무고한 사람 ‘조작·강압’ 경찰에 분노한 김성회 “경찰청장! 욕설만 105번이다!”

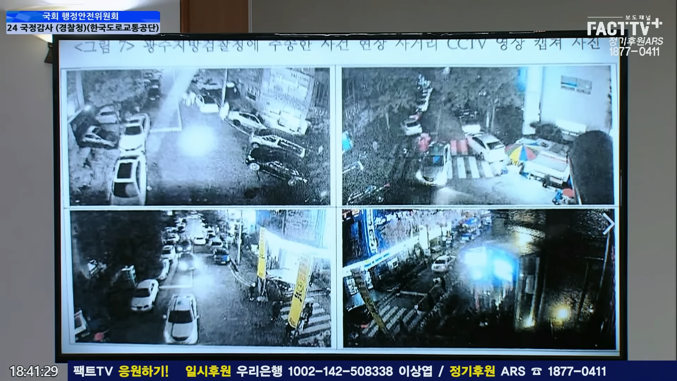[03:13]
이게 피해자의 주장이었는데요. 그런데 피해자가 스스로 차에 타는 듯한 장면도 잡혀 있고요. 그런데 여기서 놀라운 장면이 나오는데 지금 청장님 보시면 구분이 되시는지 모르겠습니다만 1, 4분면은 흑백이죠. 2, 3, 4분면은 칼라입니다. 이걸 현장에 물어보니까요. 자, 이거는 교통단속용이기 때문에 도로의 선 색깔, 차량 등을 확인하기 위해서 컬러로만 운용한다고 합니다.